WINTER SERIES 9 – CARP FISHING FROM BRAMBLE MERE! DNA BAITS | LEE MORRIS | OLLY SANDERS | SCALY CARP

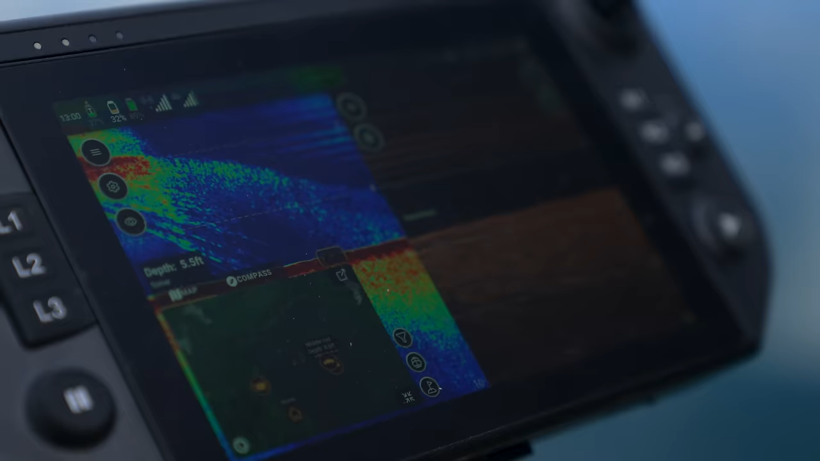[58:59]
On screen: depth 5.5 ft
It's like a nice bar, goes down to 6 foot with weed all around it pretty much,